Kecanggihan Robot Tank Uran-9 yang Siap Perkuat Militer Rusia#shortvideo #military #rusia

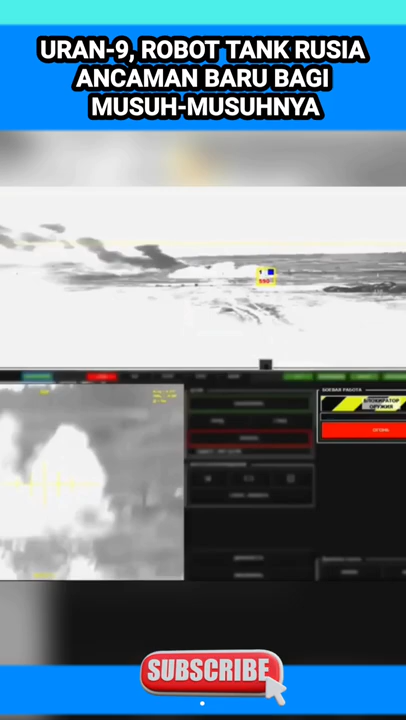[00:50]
Sedangkan manual, modenya dia dikendalikan satu operator dari suatu tempat, biasanya di stasiun komando.